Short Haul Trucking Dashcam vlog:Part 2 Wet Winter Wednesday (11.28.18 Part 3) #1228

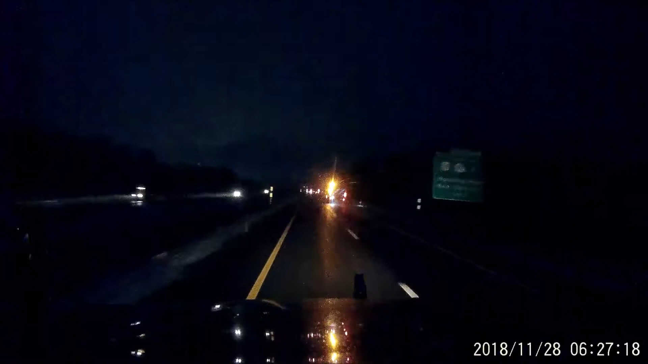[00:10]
Back in New York Got some shakers shaking some New York State Route 17 slash Interstate 86 westbound down